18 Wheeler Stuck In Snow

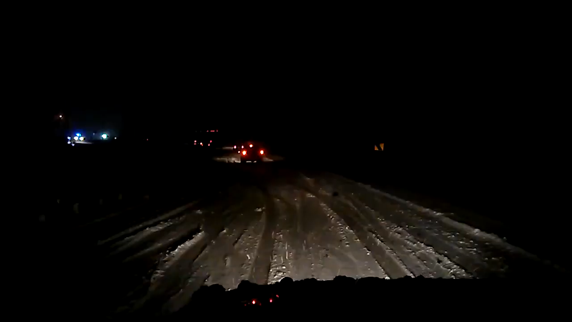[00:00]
okay we've got some kind of something going on up here looks like a wipeout and there's a truck involved 18-wheeler I don't know if yeah it looks looks like it actually is a wipeout when I first came upon it I thought maybe the truck was just stuck or something but I don't know that